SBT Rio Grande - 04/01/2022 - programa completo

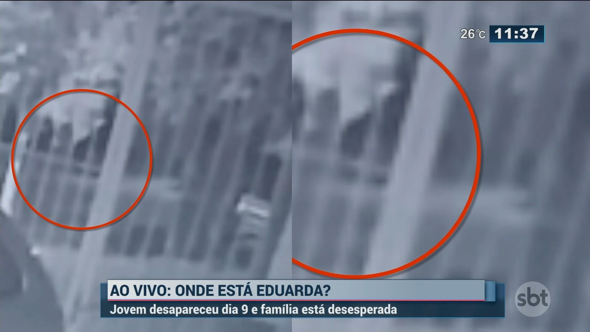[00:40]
A câmera de segurança é a nova pista da polícia para tentar localizar a jovem que está desaparecida desde o dia 9 de dezembro lá em Parobé. Mas até agora, nenhuma notícia, a família está desesperada e a família também quer saber por onde anda esta jovem que está desaparecida desde o dia 9 e há 25 dias não deu mais notícias.